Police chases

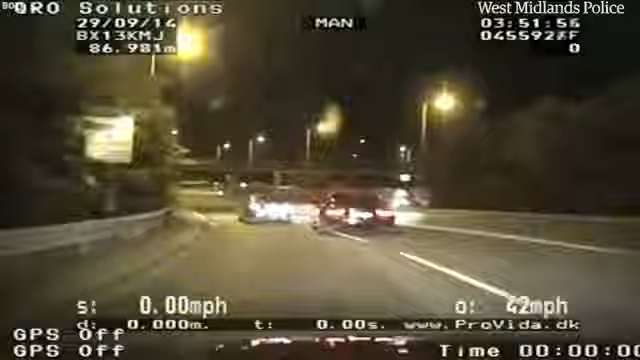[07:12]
Okay, he's off at speed now, off at speed. Not sure if he's aware that we're behind him. Shall I light this up? He's going. That's right. Yeah, Tango Sierra 2-1, he's pulling away from us. We're 135, 140. Still pulling away.
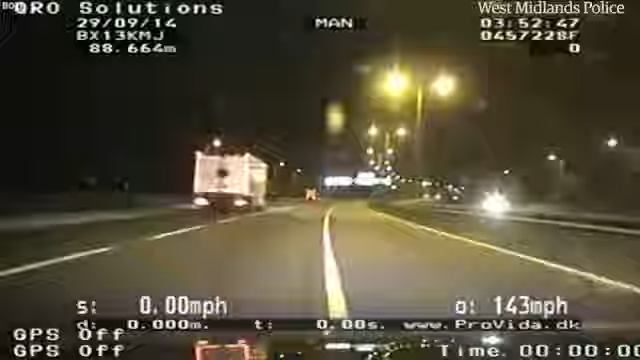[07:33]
We'll need air ops to give commentary on.
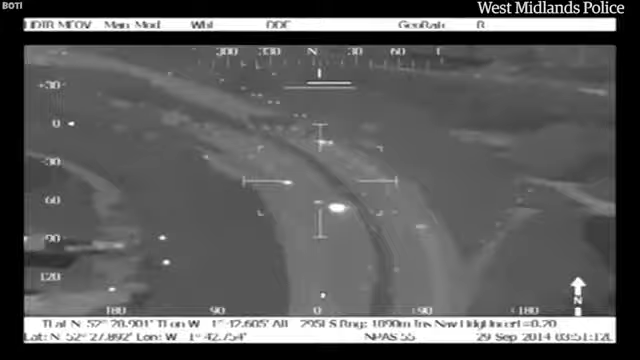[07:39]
Yeah, 5-5, we were struggling to keep up with it as well. We haven't got much fuel either. We're trying to keep with it as best we can.
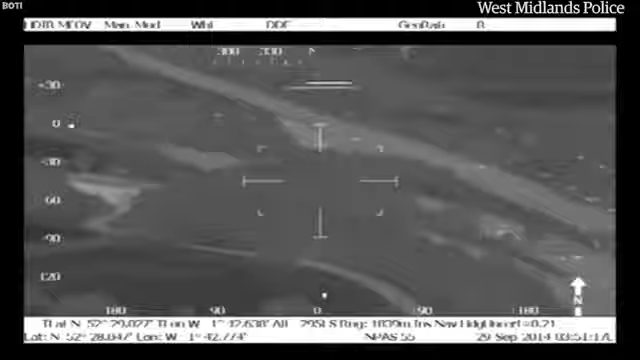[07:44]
160.
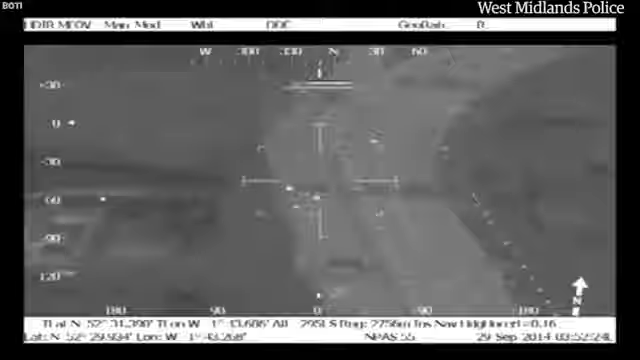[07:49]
Yeah, Audi A7 at speed, M42 filing to stop for West Mids officers.
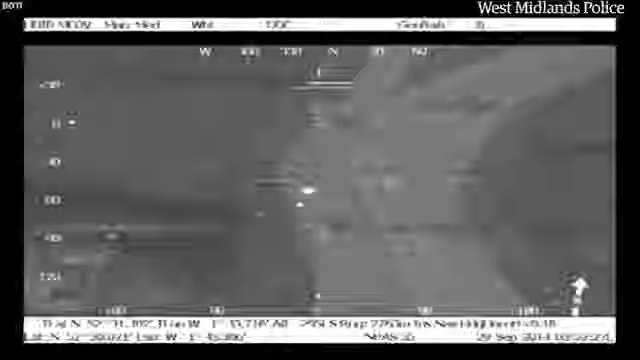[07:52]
Any mobiles in that vicinity, Albert?
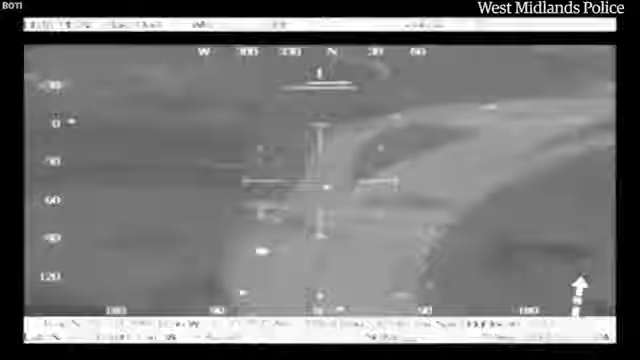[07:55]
Yeah, and he's done a left.
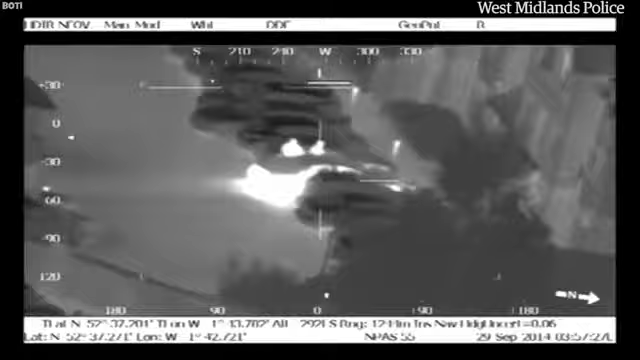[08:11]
If you do a first left at the Mercedes and first right, they've parked up 1, 2, 3, 4 persons out of the vehicle.
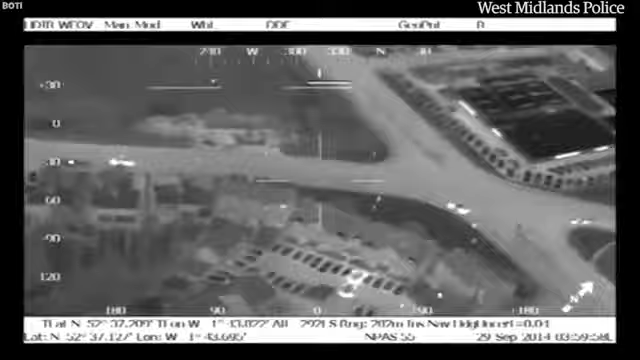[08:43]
We think two have gone into an address somewhere, but there's another two went behind that wall.
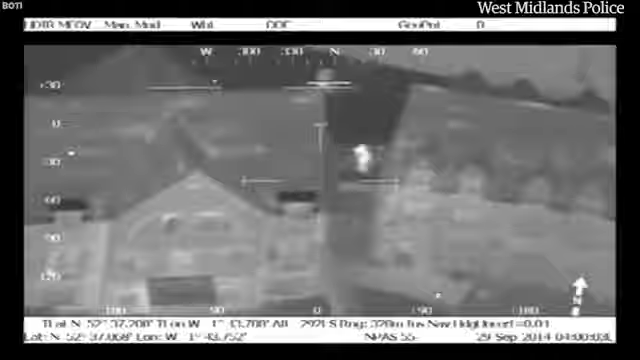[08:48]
Just confirm there's someone in that bush.